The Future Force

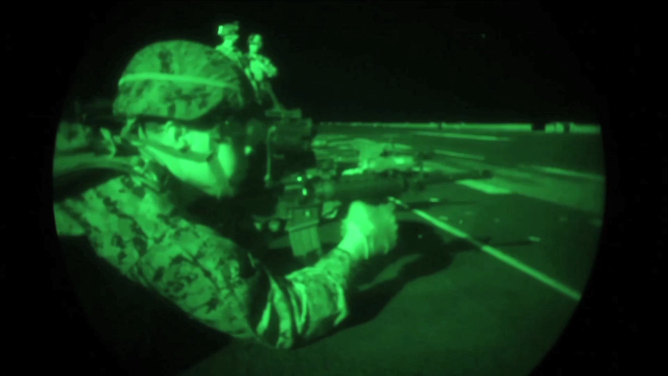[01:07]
So we came up with the idea of making night vision goggles look like they're ballistic eyewear.